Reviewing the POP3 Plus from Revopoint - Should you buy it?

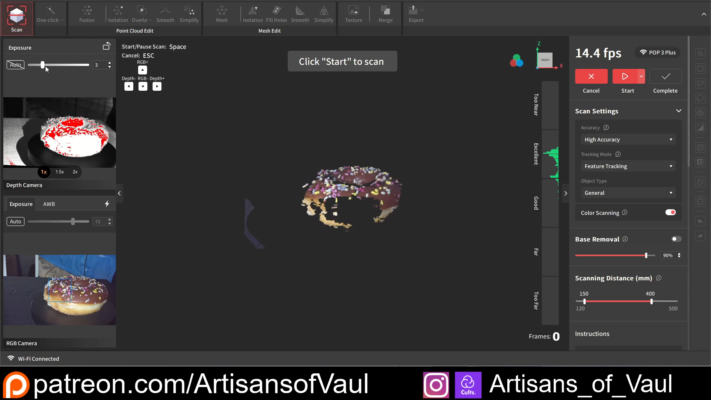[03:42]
And you'll see it shows red anything that's too bright or blue anything that's too dark. Now, the thing that's really good about those buttons that we saw on the back is that actually we can not be near the computer,
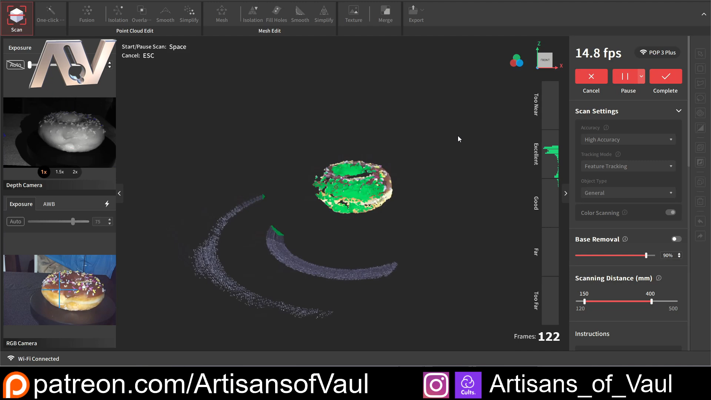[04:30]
So we're seeing it's picking a bit of the fabric up that I've got on the table. It's black, which generally helps, but it's not going to be perfect. But the software will deal with that later. It's relatively easy to get rid of. I'm just caring about what's happening on the main scan in the center. And we can see we're picking up all of that detail really, really nicely.
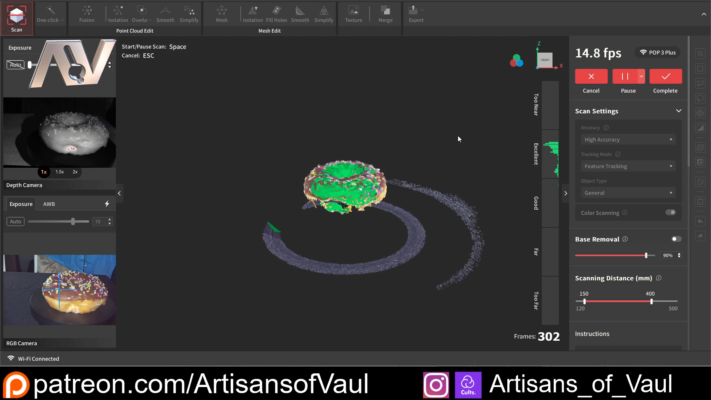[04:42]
So once we've gone a full circle, what I'm going to do is just pause that. And we've got already a really good looking donut.
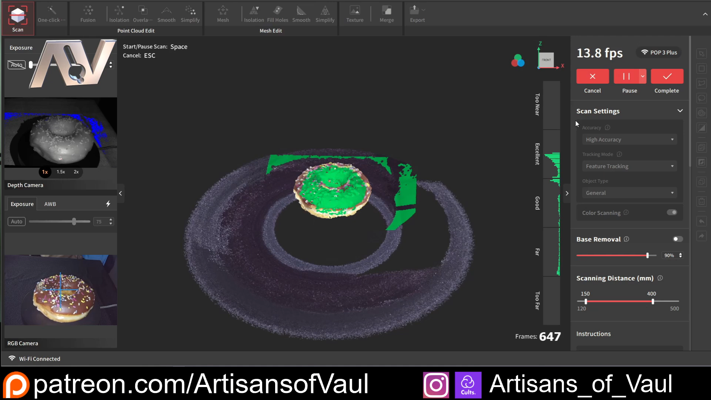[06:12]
It's good, but it doesn't work miracles. And there needs to be some level of overlap. So we've stopped that now. We can see we've got this donut and we've got pretty good coverage even inside that hole in the center.
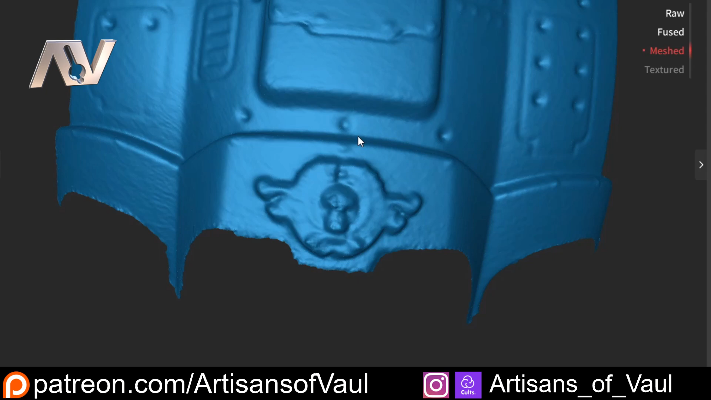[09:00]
So let's have a look at what the Pop 3 Plus does, and we can have a bit of a side-by-side comparison.
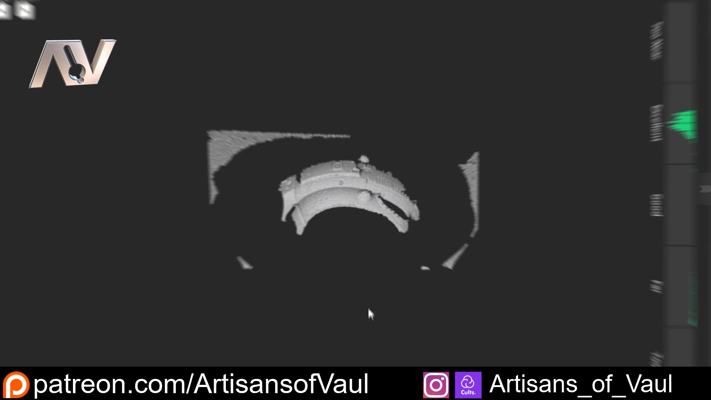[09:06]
So when looking at the Pop 3 Plus in action, you'll notice that we have these zoom options on the left-hand side.
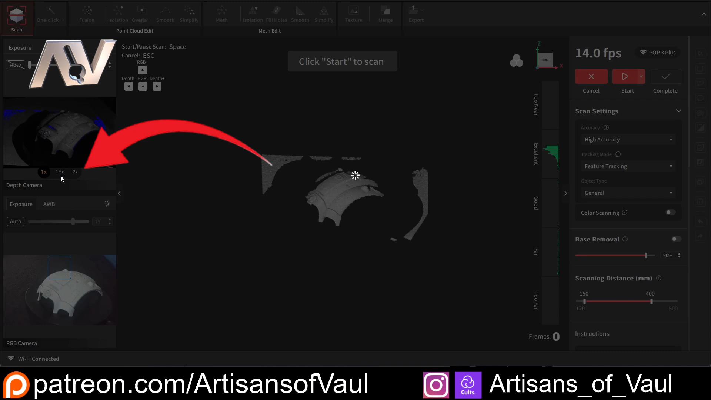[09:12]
One, one and a half, and two times zoom. And as opposed to the other 3D scanners that come from Revopoint,